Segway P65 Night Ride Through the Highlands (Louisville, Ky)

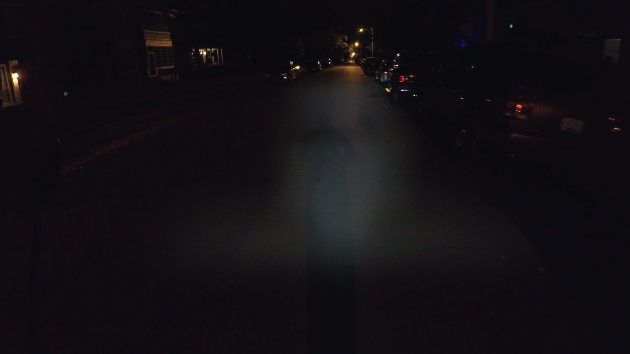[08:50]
running lights on this thing, they're enough to be noticeable in traffic. And it has turn signals and a rear brake. I think I need to... I think the headlight was on auto, which is why it was turning off when it deemed there was enough light. I just wanted to stay on. So that's why I switched real quick. But yeah, I think something like this for, you know, commuting in a neighborhood like this would be fine.
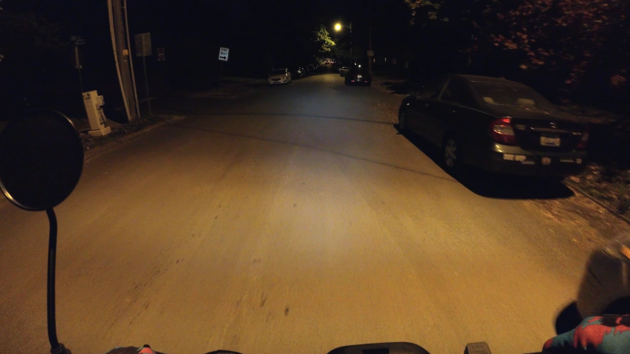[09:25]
The problem with Kentucky, though, in Louisville, is that there just aren't a ton of bike lanes or really good paths to take stuff that isn't a car or a motorcycle through main throughways in the city. Usually end up, even if there are bike lanes,
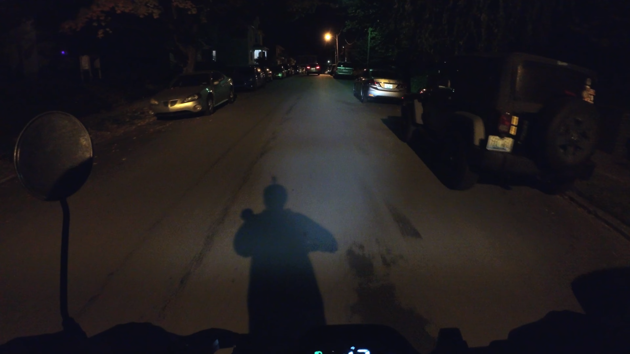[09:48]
you'll end up with pretty long sections where, you know, the bike lane will empty you out onto a road with a 35 or 45 mile per hour speed limit with nowhere to go, really.
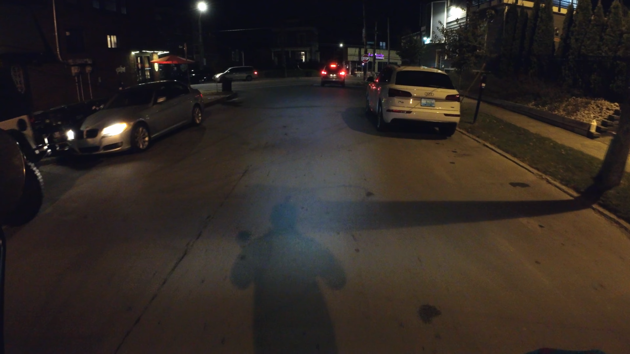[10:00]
So now I'm on Barstown Road.
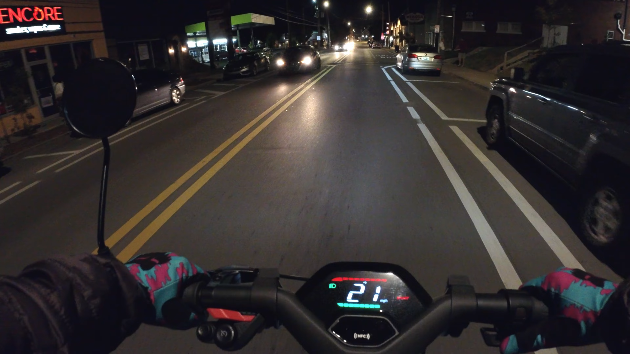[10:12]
So we'll just ride through here.
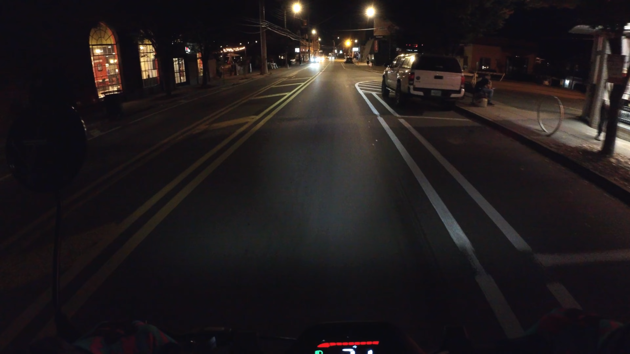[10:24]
Because the law is that you're not supposed to ride these scooters on the sidewalk. You're supposed to keep them on the road and share the road like a bike would. So that's what I'm doing.
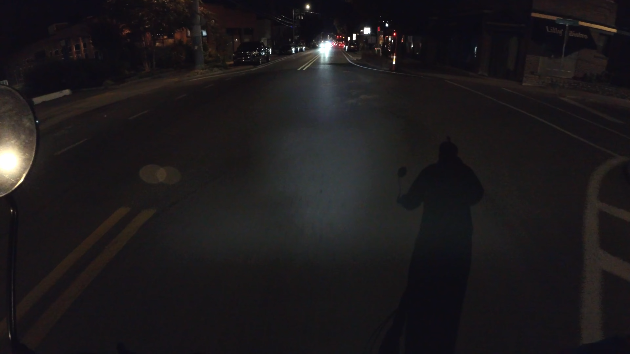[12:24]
So even though the speed limit I think is 35, which that sign right there verifies, you're not often going to be able to do that.
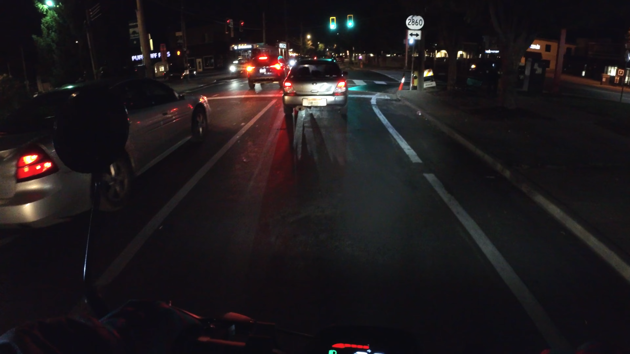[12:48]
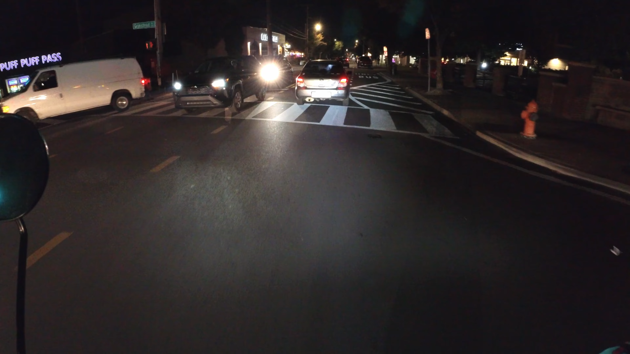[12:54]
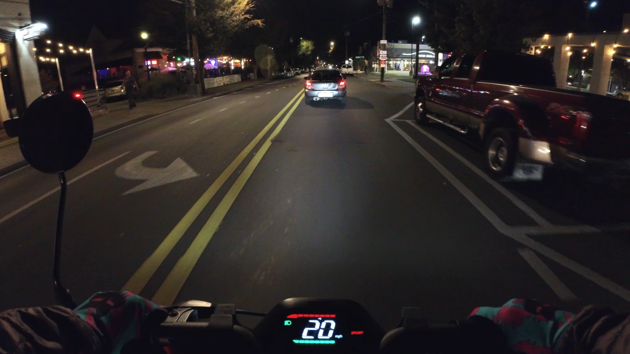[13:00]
This moped up ahead is probably same speed as me, maybe a little bit faster.
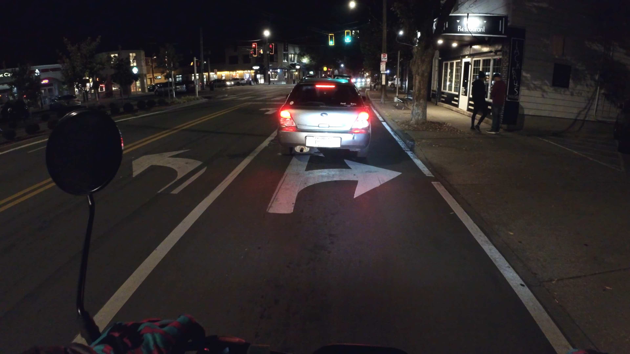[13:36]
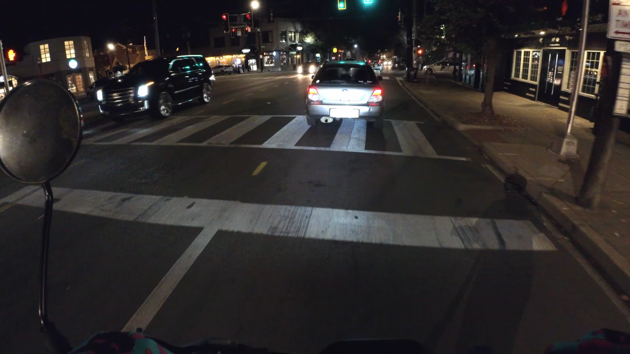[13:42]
I don't think that's even a moped. I think that's just a dude put a little motor on his bicycle. So the DIY nature of that's pretty cool. It's pretty loud though.